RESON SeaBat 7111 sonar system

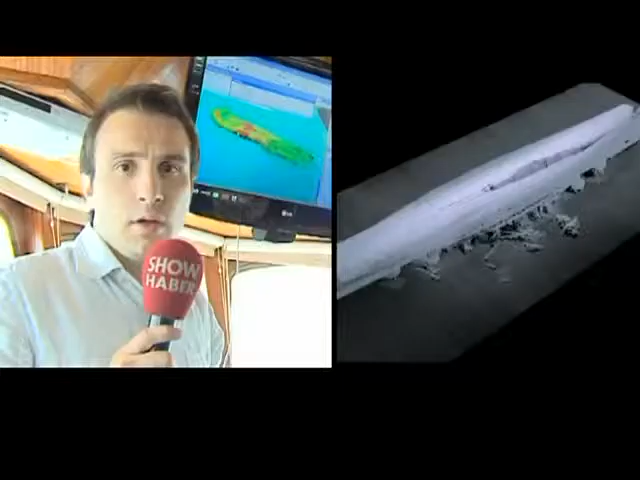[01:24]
Şu an itibariyle batığın üstünden bir kez daha
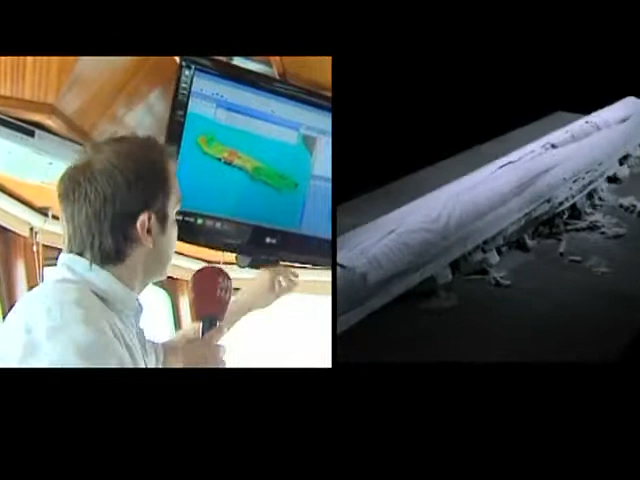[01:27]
geçtik ve çok daha net bir görüntü elde ediyoruz. Gölgeleri bile belli.
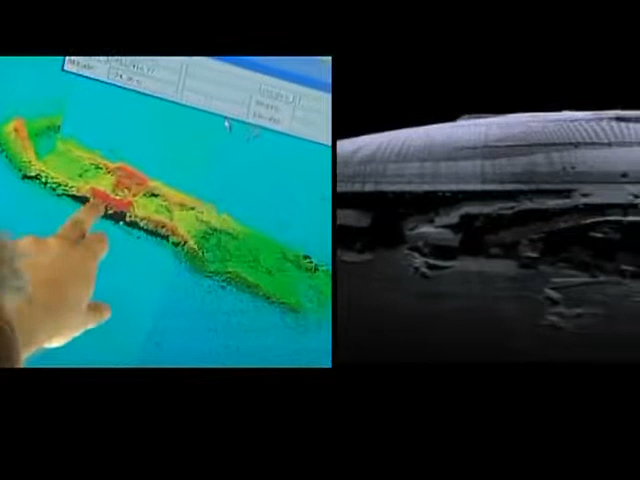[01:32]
Kırmızı, yeşil bölümler batığın yerden olan yüksekliğini anlatıyor.
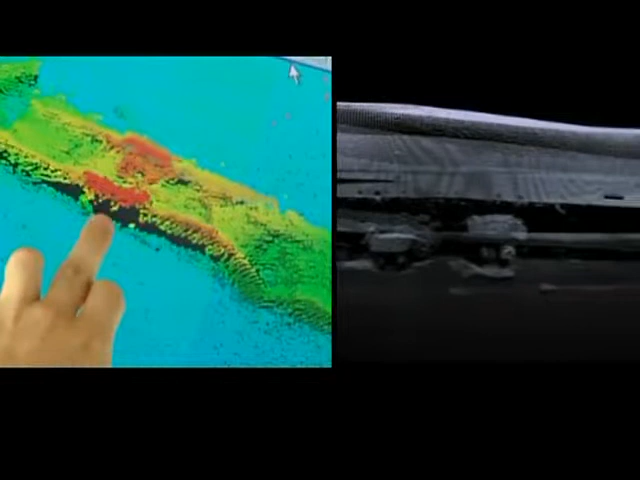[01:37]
Tabii ki bu görüntü tamamen temizlendikten sonra, hemen yandaki ekrandaki gibi,
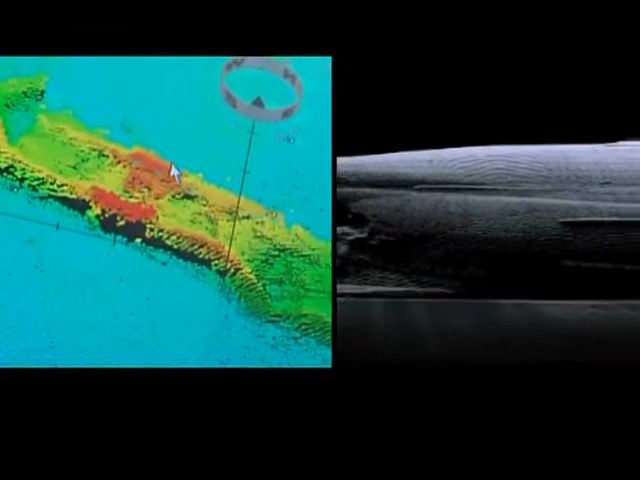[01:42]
3 boyutlu, mükemmel bir görüntü elde ediliyor.